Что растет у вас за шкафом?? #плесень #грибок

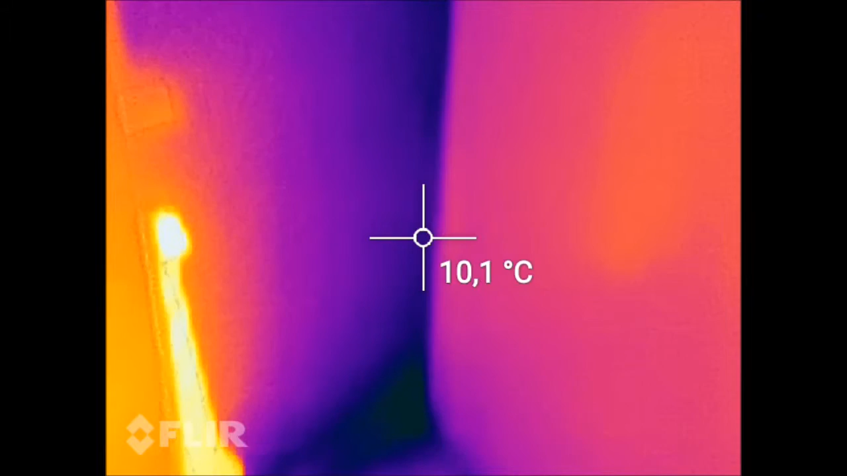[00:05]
On screen: spot 10.1°C
так что мы видим мы видим шифонер температура на стенке у нас примерно 12 градусов а
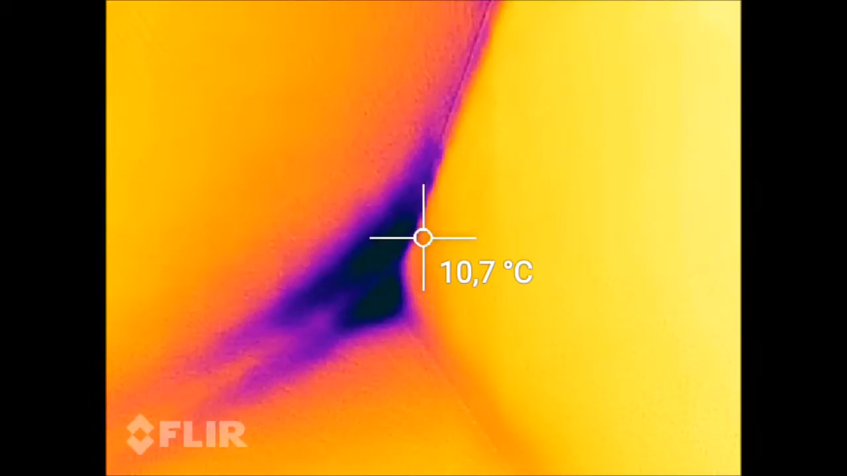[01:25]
On screen: spot 10.7°C
самые холодные места понятно что внизу холодно очень
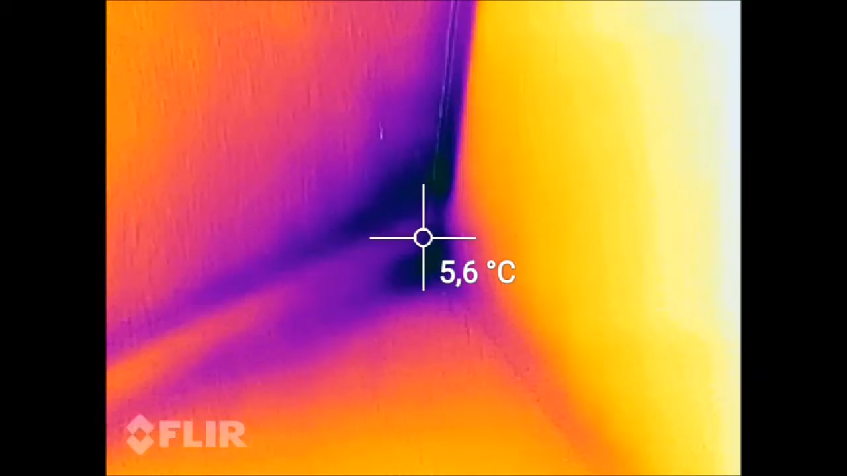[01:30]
On screen: spot 5.6°C
но из-за того что шифонер стоит реально там холодно с этой стороны можно посмотреть температура стены там два градуса
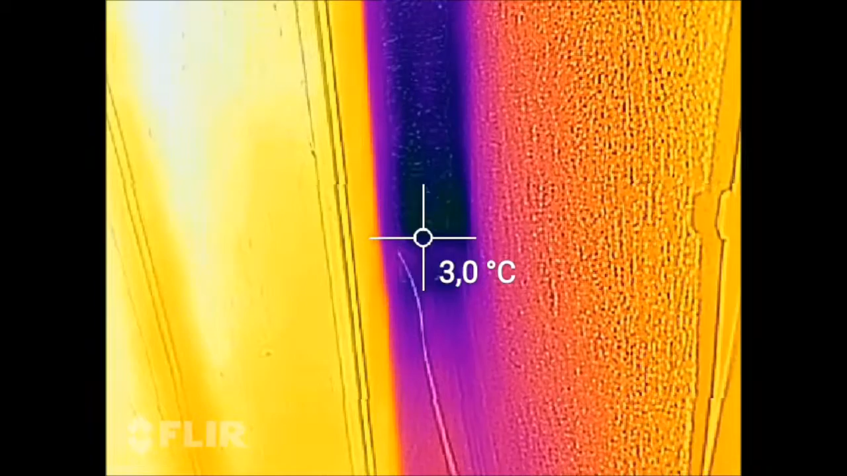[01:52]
On screen: spot 3.0°C
так мы сейчас получается отодвинули шифонер
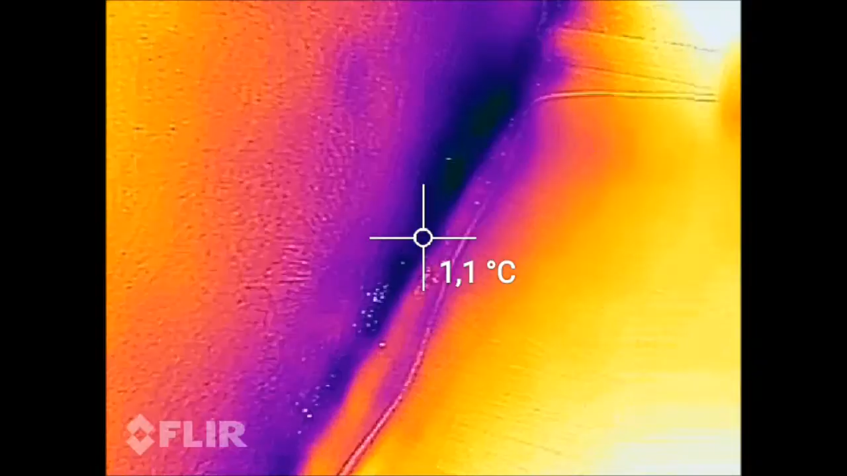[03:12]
как на стенки такой на самой мебели вот это аспергилус нигерус или плесень